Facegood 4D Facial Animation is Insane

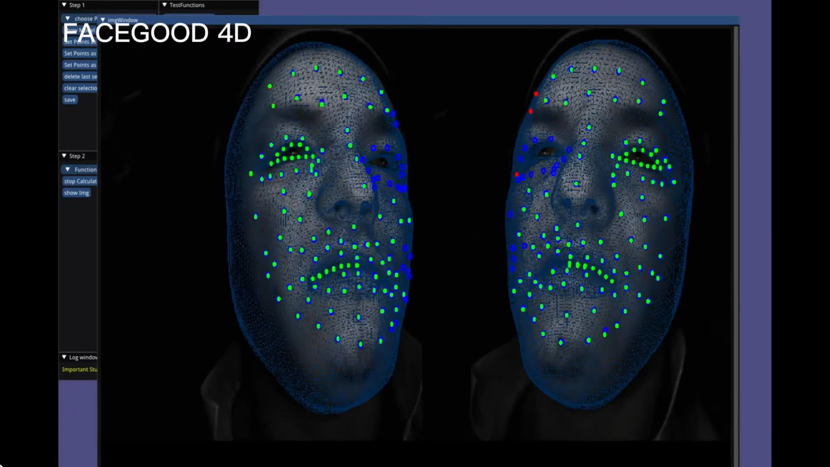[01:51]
these meshes are stored as an object sequence on your hard drive how long does this process take a miraculous three seconds per frame